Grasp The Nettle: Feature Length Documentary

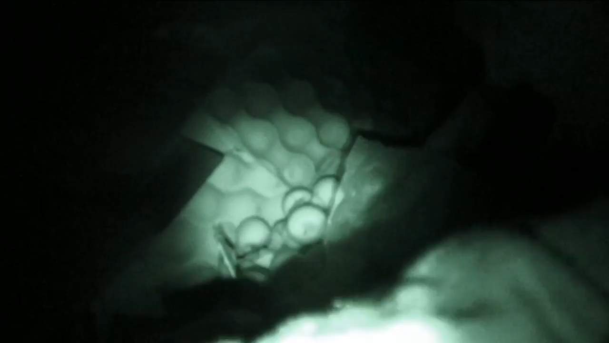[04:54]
This process of skipping would happen every night, and at its peak the village would feed up to 30 people a day, almost entirely on food taken from supermarket bins.